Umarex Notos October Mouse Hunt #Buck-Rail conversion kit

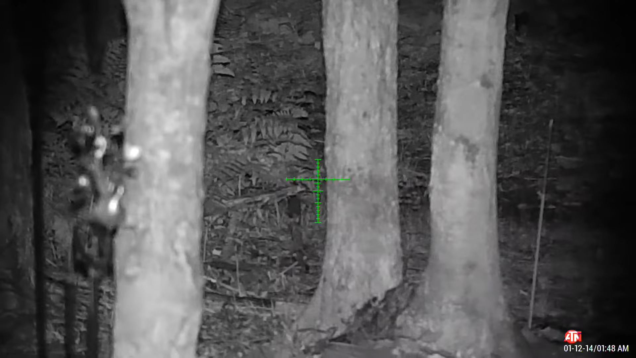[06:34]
Hell yeah. Whose side is my Last Sight? Hell yeah.
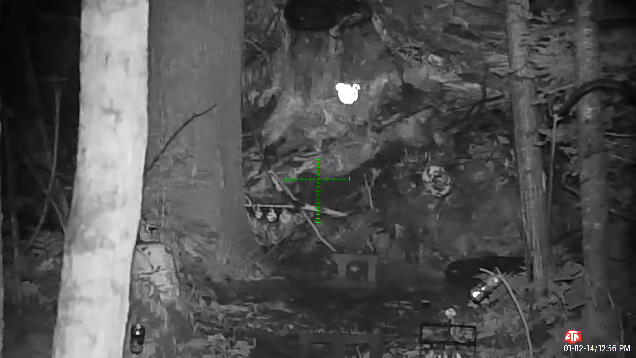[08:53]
I think I see his eyeball down there.
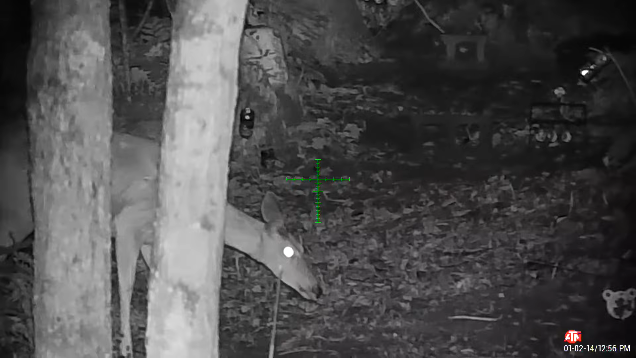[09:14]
The fucker's coming to steal my seat again. Let's go see if we hit that mouse. All right. Well, I hit him.